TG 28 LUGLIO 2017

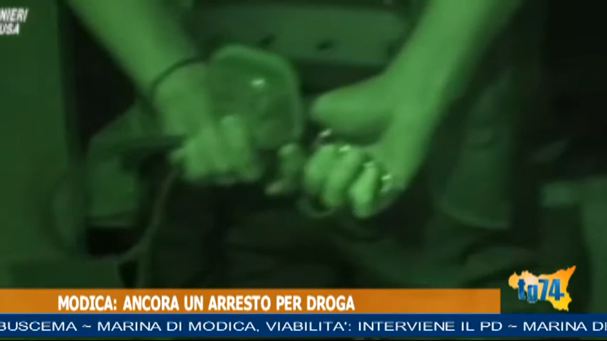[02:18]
poiché nell'ultimo periodo aveva tenuto dei comportamenti e dei movimenti sospetti, soprattutto nei pressi della sua abitazione.
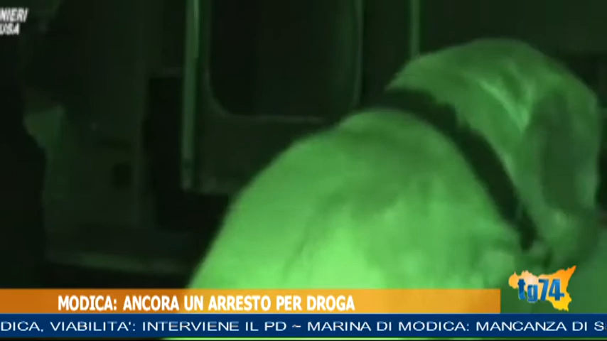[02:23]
Il blitz è scattato ieri quando i carabinieri, dopo averlo individuato mentre passeggiava in una via vicino a casa sua, lo hanno bloccato e successivamente hanno fatto eruzione nella sua abitazione.